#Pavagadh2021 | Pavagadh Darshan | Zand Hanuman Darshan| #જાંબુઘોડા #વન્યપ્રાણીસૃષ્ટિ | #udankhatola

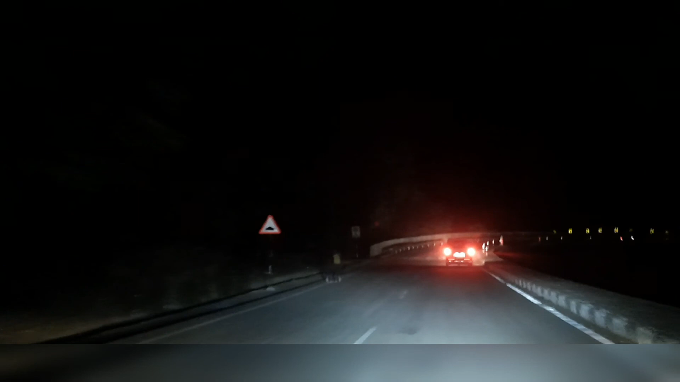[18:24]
प्लेन रोड है ना, इतना एरिया प्लेन है, तो लोग दौड़ के नहीं आ जाए एकदम से, बहुत ठंड है। तो फ्रेंड्स हम लोग नीचे आ गए हैं पावागढ़ से, एंड काफ़ी टाइम लगा, बहुत अच्छा रहा जर्नी।